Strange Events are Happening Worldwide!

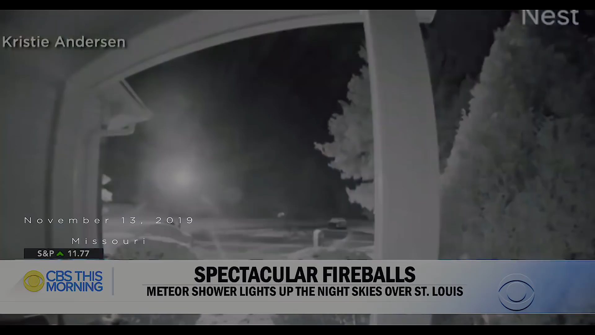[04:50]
Hundreds of people say they saw it across a hundred miles. This bright blue light was followed by a falling object. Many say they also heard a boom. The video you see here is from a home security camera. If it was a meteor, scientists may not be surprised. The northern Torrid's meteor shower was expected to be at its peak last night.